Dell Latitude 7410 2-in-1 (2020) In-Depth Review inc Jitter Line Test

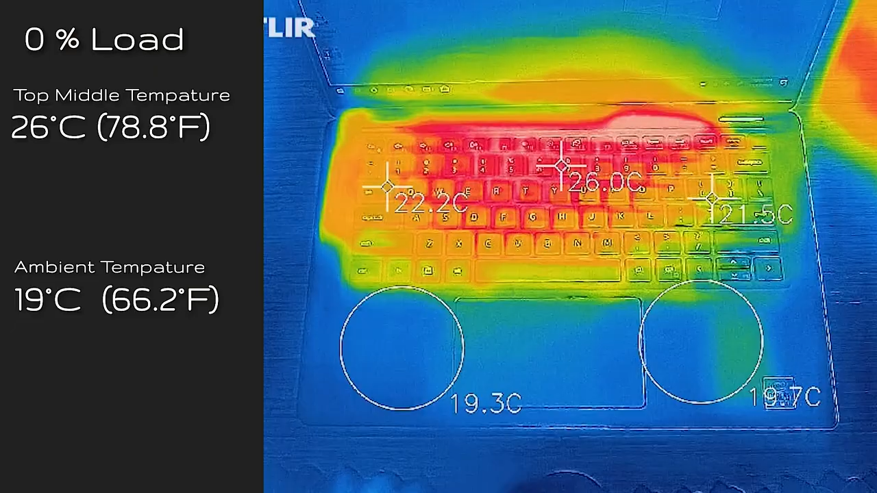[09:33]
When I had the computer on idle, I did take a measurement on the middle of the keyboard and you're looking at 26 degrees Celsius. When I had the computer at 15% load, so workloads like productivity work, streaming, surfing the web, that sort of work, which is not that strenuous for the computer, the center of the keyboard measured at 36 degrees Celsius and 32 decibels for noise. And near the vent, it is around about 40 degrees Celsius.
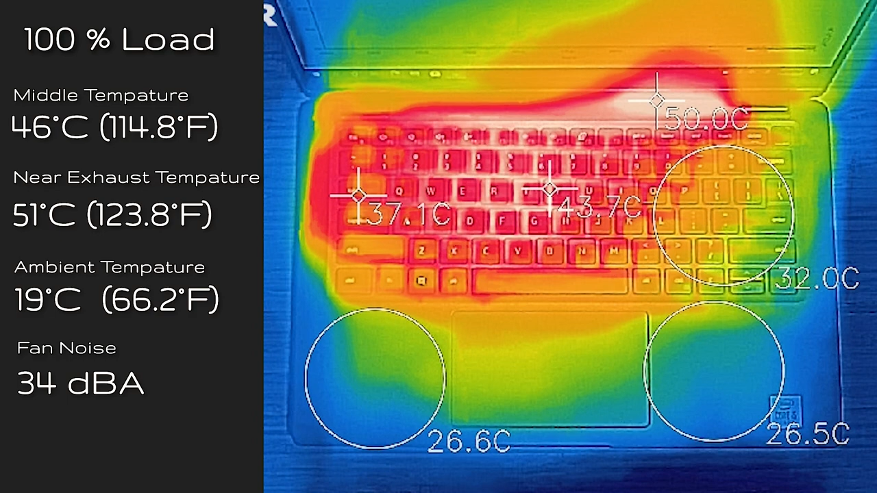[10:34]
Now, as for 100% load, it measured at the center of the keyboard, 46 degrees Celsius. And the fan only slightly went up a little higher and that was at 34 decibels. And the top of where the exhaust was, was at 51 degrees Celsius. So I had the computer at 100% load.
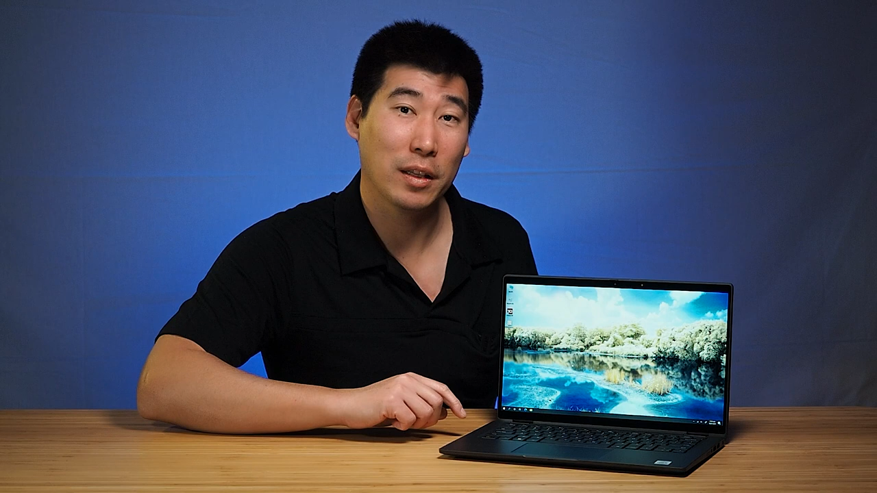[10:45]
I also measured the bottom of the computer and it measured at 57 degrees Celsius.
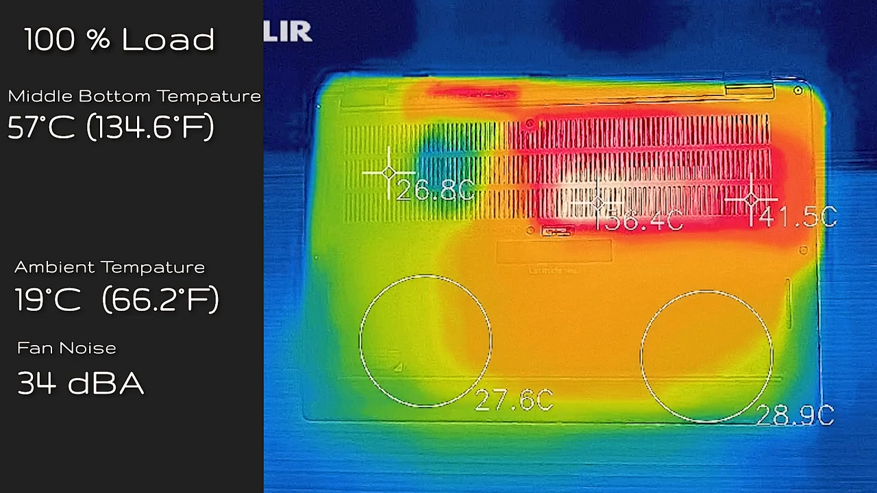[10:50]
So it's quite toasty at the bottom. So I do not advise people to actually put this on your lap while this computer is crunching numbers there for sure. Definitely put it on another surface there. Overall, I find this computer actually quite quiet.